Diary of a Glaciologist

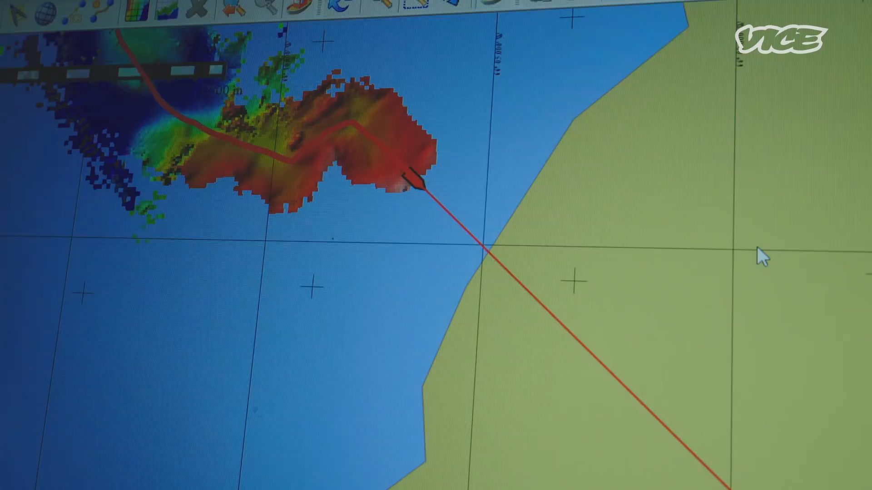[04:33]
It sends acoustic beeps throughout the water and across the seafloor. This is how they map out the depth of the sea and the base of the glaciers.